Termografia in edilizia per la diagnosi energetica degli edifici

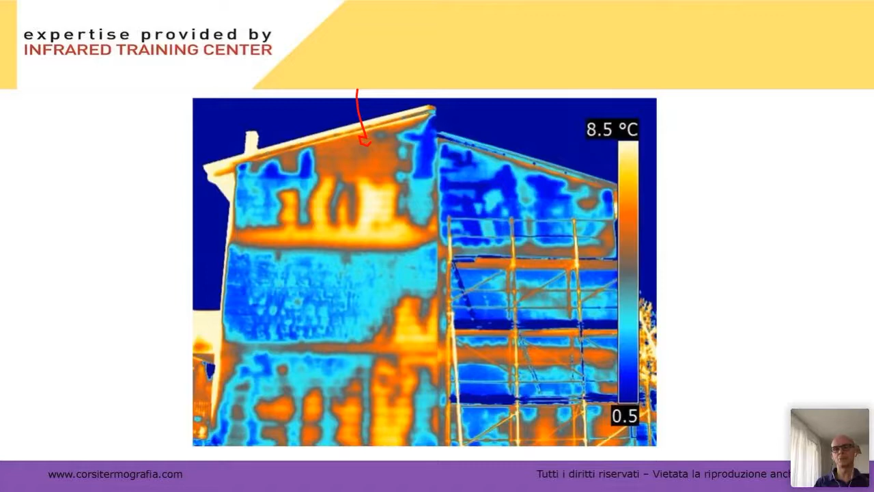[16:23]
On screen: scale top 8.5°C
quando il sole picchia sulla parete le zone più umide ci mettono più tempo a scaldarsi e quindi in questo caso era una mattina di gennaio fredda ma questa parete è rivolta a est pertanto le zone che vedete più fredde sono quelle più bagnate perché ci mettono più tempo a scaldarsi queste sono altre situazioni ad esempio qui non ci fate caso ma questa forma qui che vedete è un'infiltrazione che viene dal tetto passa dietro il cappotto e si manifesta a piano terra come un'umidità di ressalita in realtà è un'umidità da discesa ok allora quello che vedete qui è l'acqua sotto le piastrelle che però purtroppo
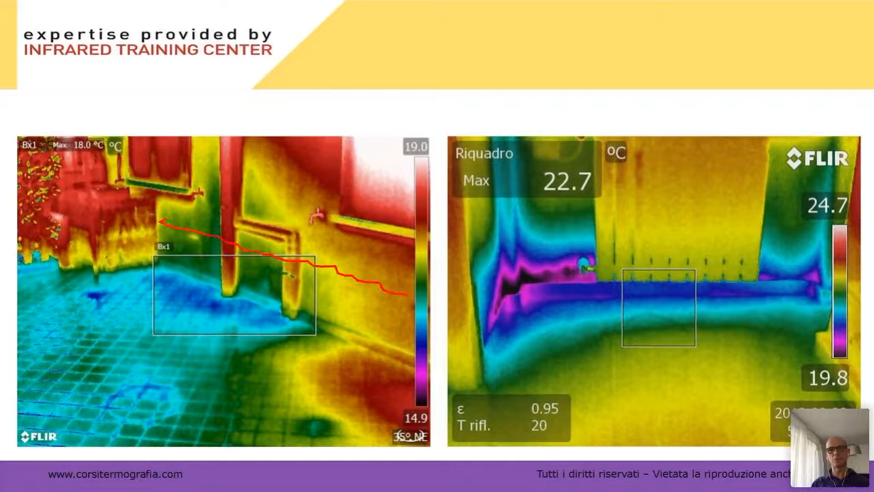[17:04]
è venuta da su ok se fosse risalita non avrei questa forma che tende a fare la campana ma avrei una roba più uniforme di questo tipo come dice Marco cargiolas l'80% della risalita non è risalita vera anche questo sono stato chiamato per risalita vedete che vista così sembra risalita ma in realtà vedete che è una bella discesa qui quindi questa qui è una discesa che poi lo vedo perché poi risale una volta che scende risale la termografia ci aiuta in questo caso sono all'interno di una casa vedete questo è il tavolo del salotto
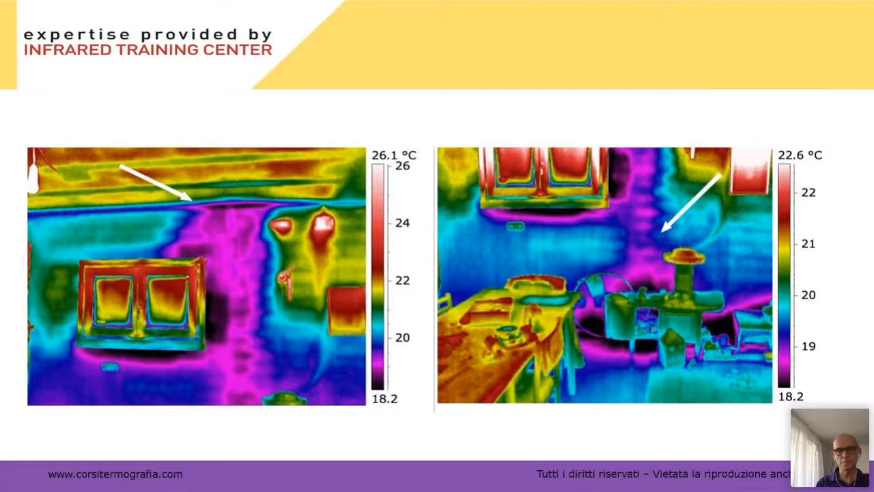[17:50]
nulla non vi metto la visibile per privacy si vedono ad esempio anche le infiltrazioni al di sotto delle guaine questa è una terrazza quella che vedete qui è acqua sotto la pavimentazione quindi questa zona qui è asciutta questa zona qui è bagnata da dove arriva l'acqua qui c'è un aiola e l'aiola non tiene c'è l'impianto di irrigazione e le piogge
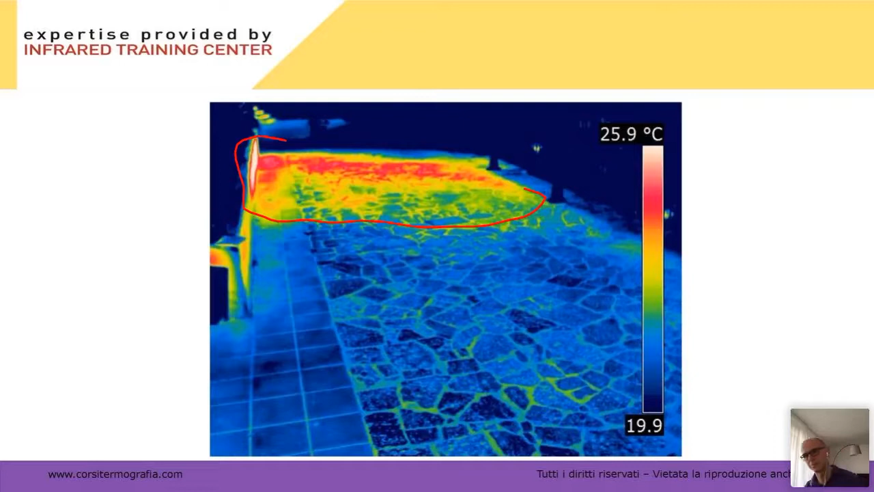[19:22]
On screen: scale top 25.9°C
rimane semplicemente l'effetto dovuto alla differenza di materiale in questo caso l'acqua sotto la guaina è diversa dalla guaina senza acqua sotto questa è un'altra situazione vedete hanno tolto qui le piastrelle pavimentazione la guaina qui è asciutta ma quella che vedete qui è acqua sotto la guaina che entra in realtà da qui qui c'è un gabbiotto di vetro che non è stato isolato l'acqua entra in questa direzione anche questa è un'immagine fatta di notte qui siamo su una terrazza in provincia di Brescia
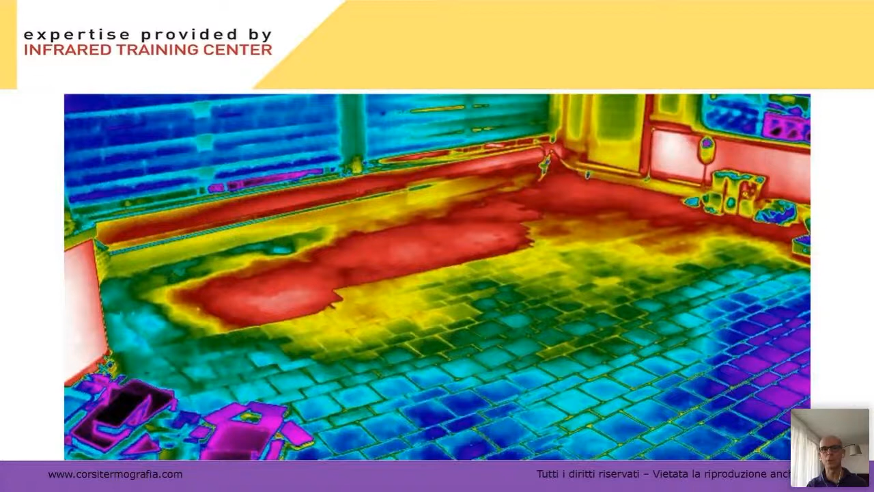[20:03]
un po' di acqua entra anche da qui questa che vedete qui anche un po' entra da qui questa qui è una terrazza in cui questa zona umida che vedete più calda è perché l'acqua che ha preso il sole tutto il giorno di notte ci mette più tempo a raffreddarsi quindi alcune ispezioni vanno fatte di giorno altre vanno fatte di notte grazie a tutti